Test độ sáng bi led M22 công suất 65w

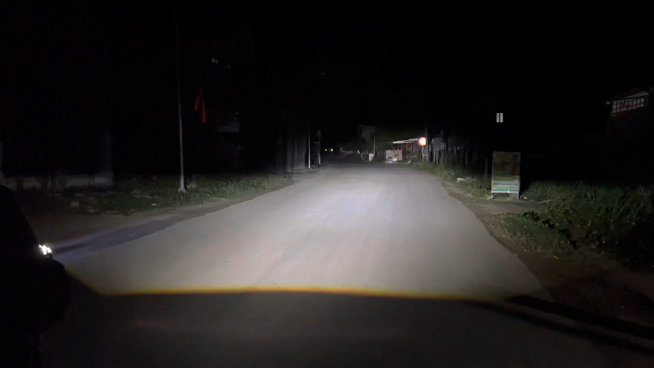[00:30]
6 cũng ba anh em nhé cấu hình là 6 cũng ba nhá 6 cốt và 3 pha tầm 9 công suất nó ghi ở trên này là 68W như đo thực tế 65 anh em khi đi vào ổn định còn lại cốt mịn đấy mịn mà rộng rộng thật anh em